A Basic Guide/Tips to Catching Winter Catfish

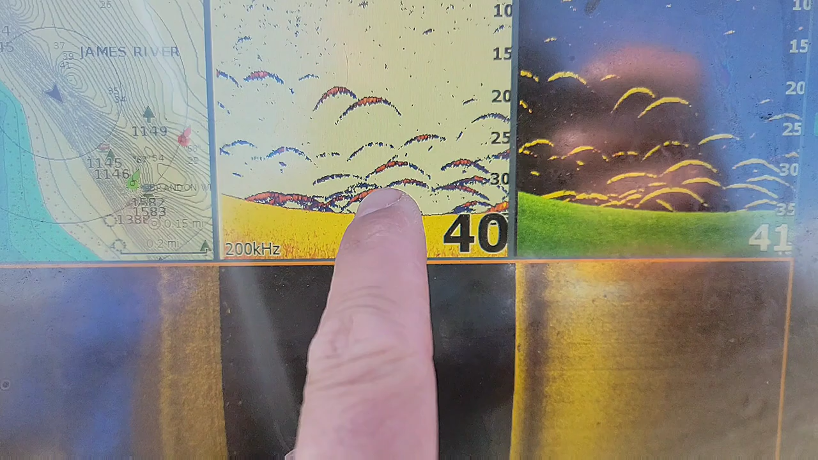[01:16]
It's a decent fish right there. See that swim bladder?
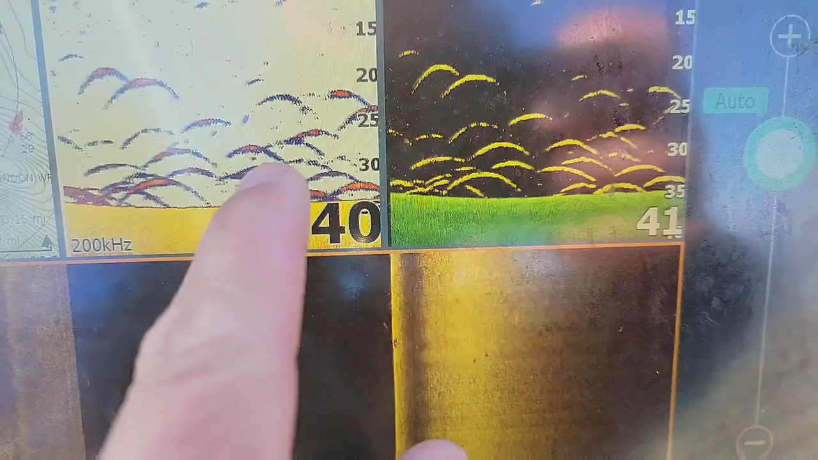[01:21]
There's another good one right there.